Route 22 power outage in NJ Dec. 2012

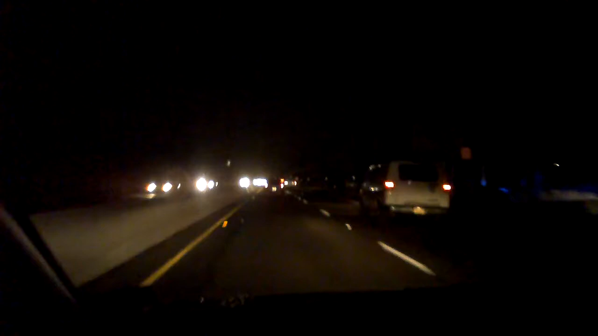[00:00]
I think we have a power outage going on because I'm on Route 22 here, a major highway, and everything is dark. All the stores are dark. So obviously something major happened here. Some lighting, but it's probably just emergency lighting. Everything is dark. Even the traffic lights are out. Look at that.